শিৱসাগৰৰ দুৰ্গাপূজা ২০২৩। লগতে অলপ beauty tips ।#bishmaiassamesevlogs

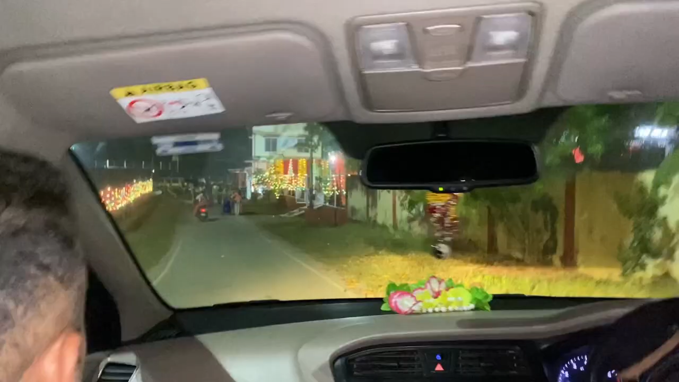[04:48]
বা কি ভিৰ তো এয়া কলনীৰ ভিতৰ দেই পূৰা লাইটিং লাইটিং কৰিছে অ' এইয়া জিগিয়ে দেখাইছে পূৰা দুৰ্গা পূজা